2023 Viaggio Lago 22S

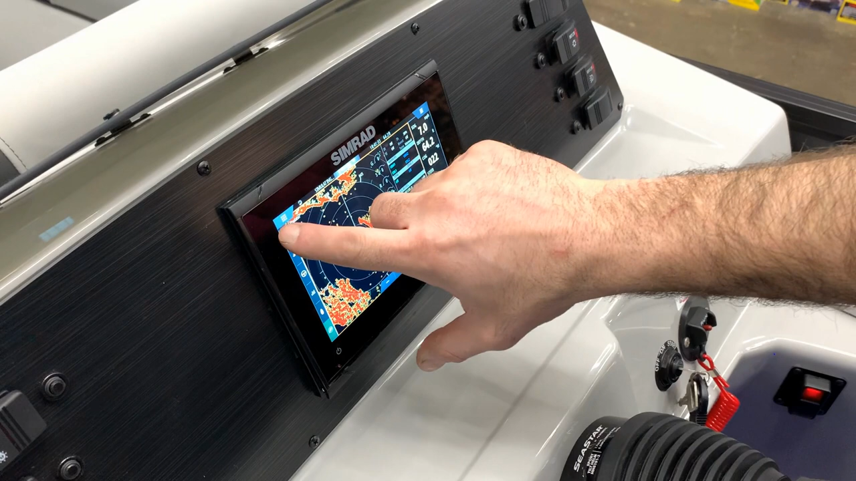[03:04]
And then you can change it to motor if I can. Okay there we go.